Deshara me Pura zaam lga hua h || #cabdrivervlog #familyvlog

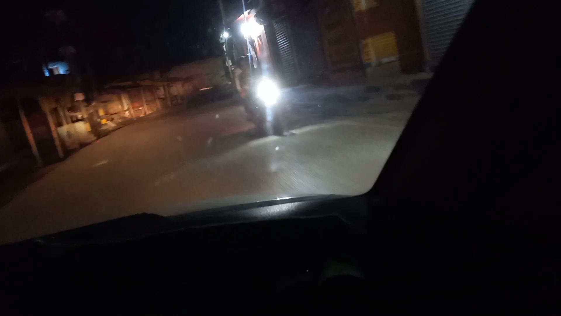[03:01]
सुचिए बारा बज रहा है अभी यहां से जाने के बाद पंद्र किलो मीटर हमको जाना है थोड़ने के बाद हो उसके बाद हम ड्रॉप करने के बाद निकलेंगे
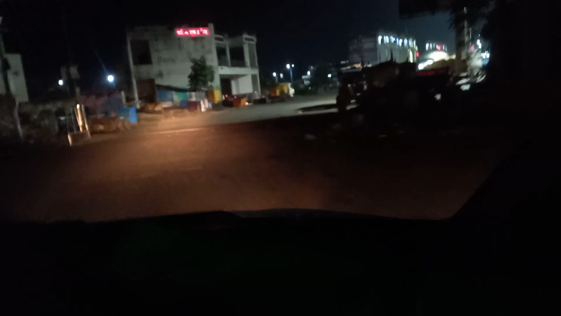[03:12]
रोड एकदम सनाता नजर आ रहा है तो चलें अब घर गाड़ी पार्क करके घर चलते हैं
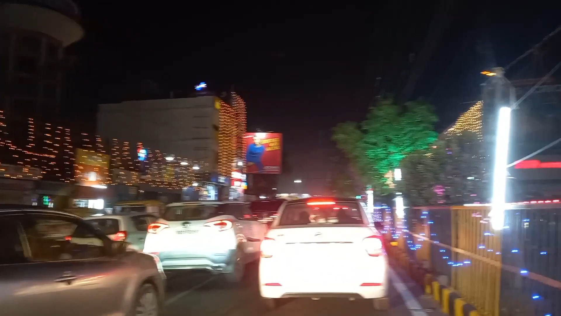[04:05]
काफी एकदम चक्मक चक्मक पठना लग रहा है